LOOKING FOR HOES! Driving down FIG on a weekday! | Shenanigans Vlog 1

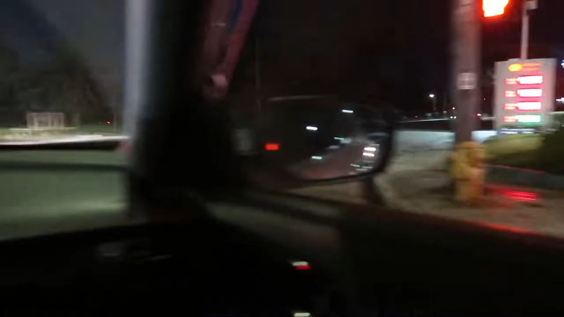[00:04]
We saw a car crash. No, no wait. What was it? It was two cops. Oh my god crack head It's a local spot where they crash They crashed last time too. I don't know if he showed you guys They're on Instagram
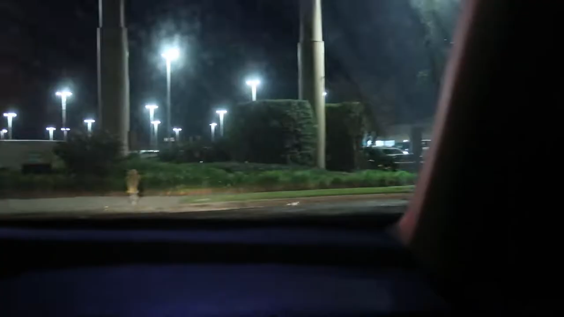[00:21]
at elcut420.com They probably might have been chasing him That's two cops current.
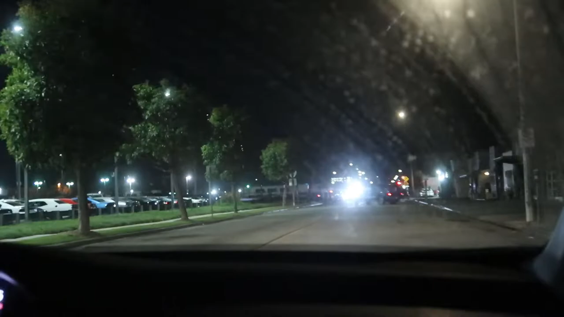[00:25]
No, that's a lot What's going on? What's going on? Go slowly, go slowly What do you I check bro? Damn bottles Bottles Yeah, turn around, turn around, hurry up, hurry up Bro, he had like two or three bottles on top of the car I didn't see what the heck I didn't see, no, go back